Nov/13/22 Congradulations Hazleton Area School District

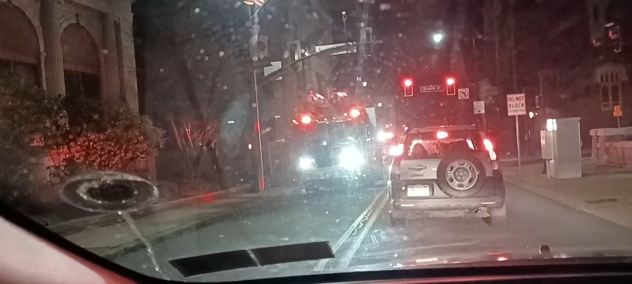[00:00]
Hazleton, guys. Aquí estamos en la 309 going south. Now we have this parade, I guess, from the local team.